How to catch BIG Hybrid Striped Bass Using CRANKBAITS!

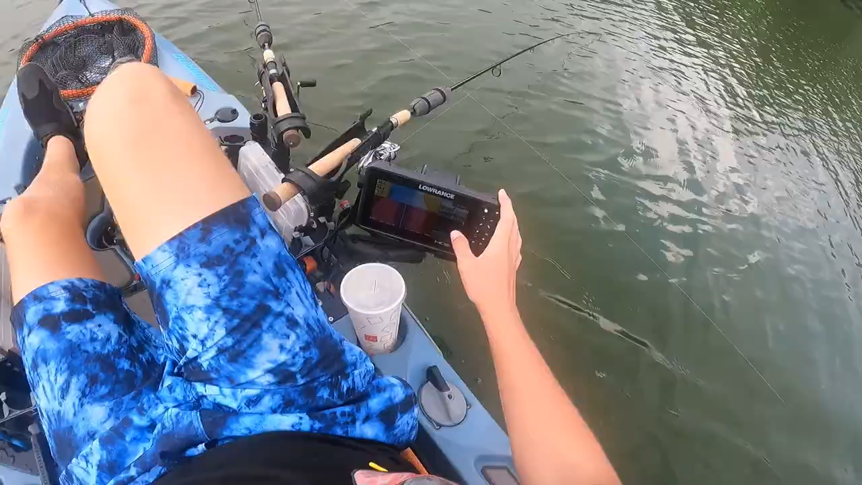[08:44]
But like they've been all morning long. They're right at 10 feet deep. I mean, there's a huge mark right there. That's a nice one at 10 feet.
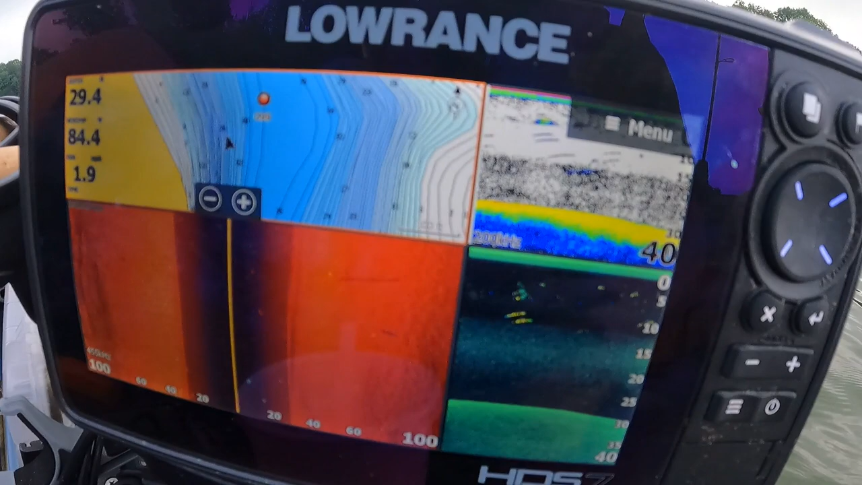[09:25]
So, if you look at my down skin, see that right there? That's the thermocline.
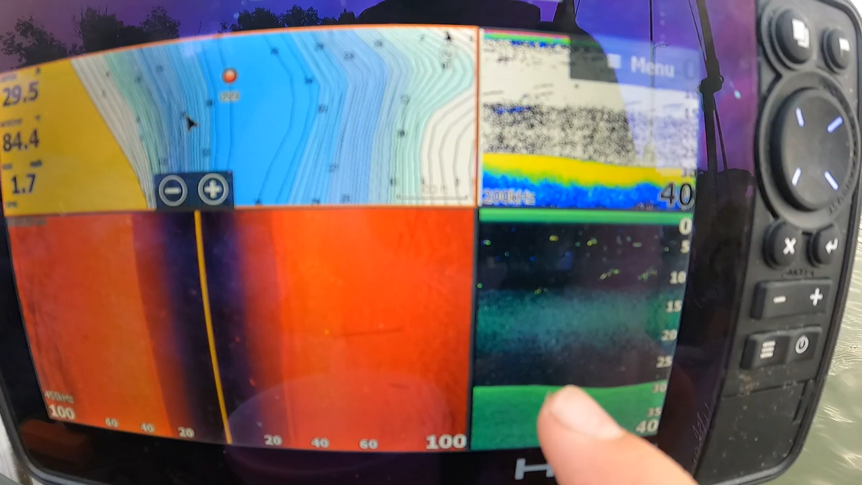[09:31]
I think that's what it's called. And then you'll see these big marks above it, like right there.
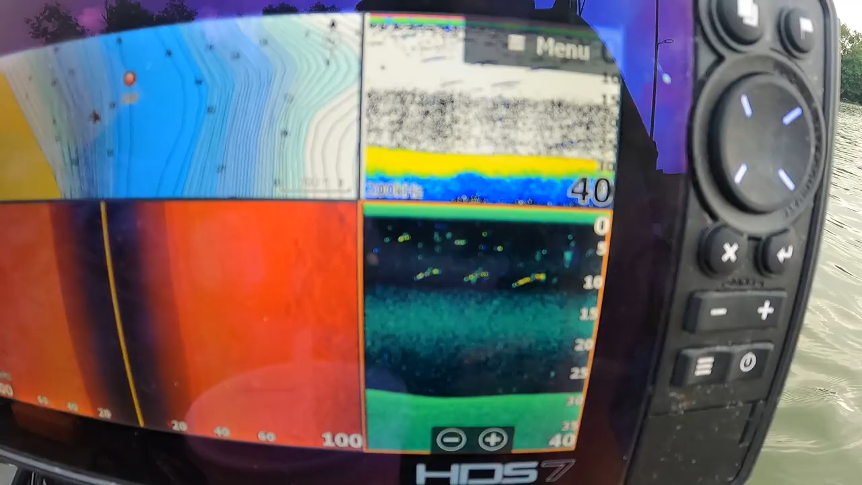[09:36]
Those are big fish. Those are hybrids. And that's right where my bait's hanging out. And back there, right in that creek channel. I mean, I was seeing tons of marks.
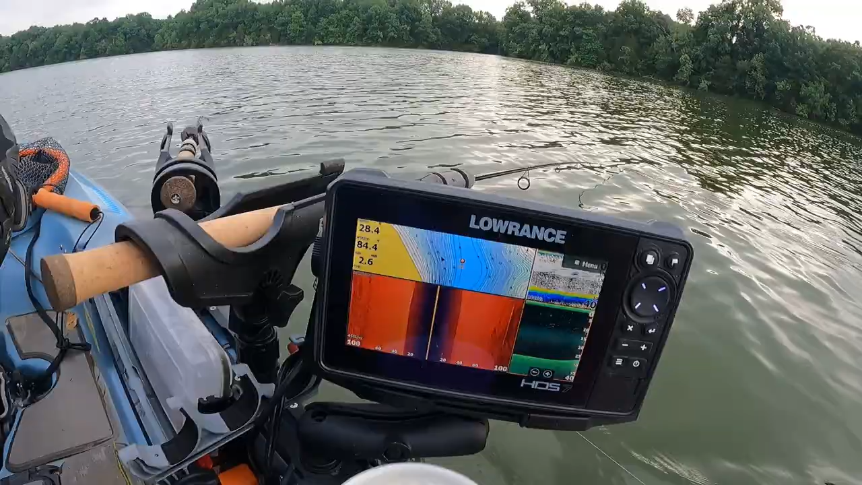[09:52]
Well, that's what I'm looking for. And that's where I got that one at. So it's working. I mean, I'm seeing them and I'm catching them.
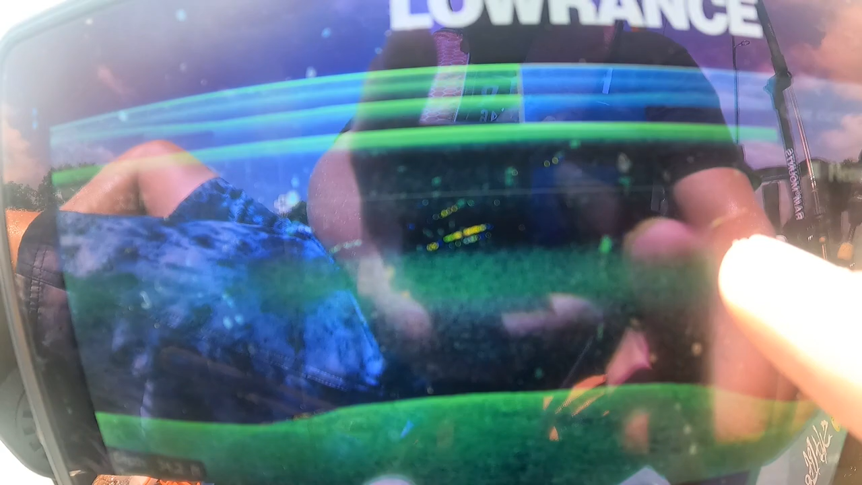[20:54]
That's 10 feet right here. Look at them big marks right there.
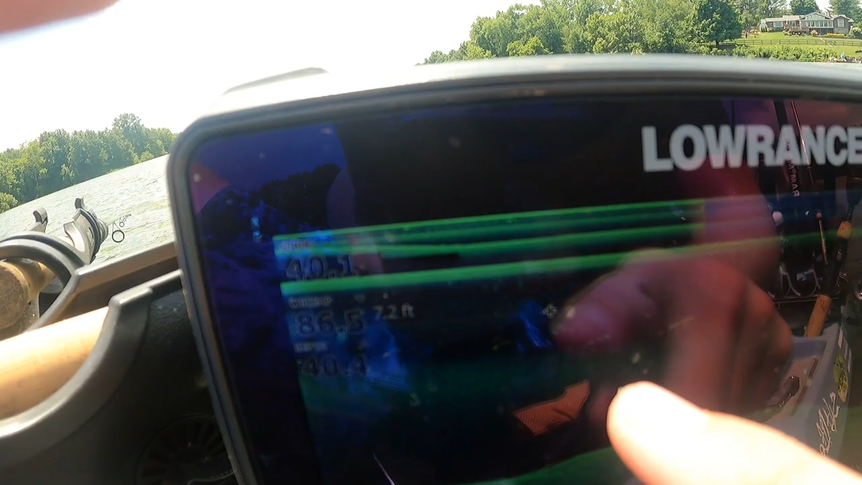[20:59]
Those are all hybrids. Those are all hybrids sitting there. My baits are right at that line.
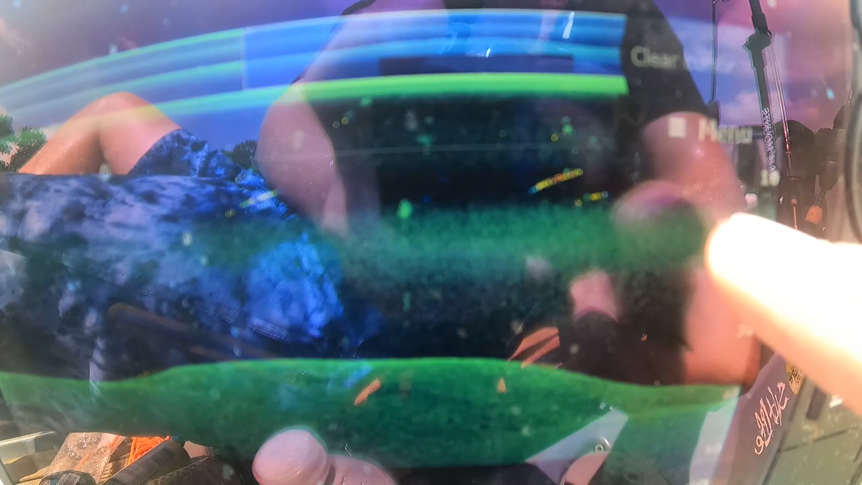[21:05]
And that's what I'm looking at. That's what I've been looking at the whole day.
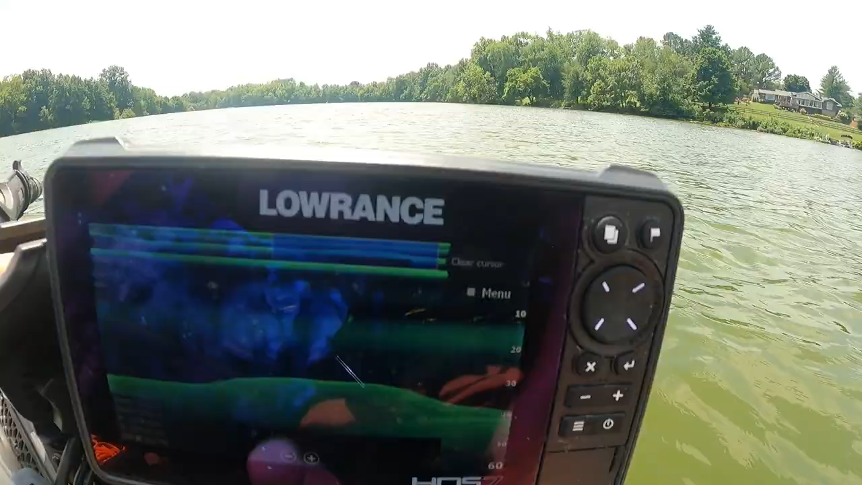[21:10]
Nothing but that. There's a decent one. Decent yellow bass.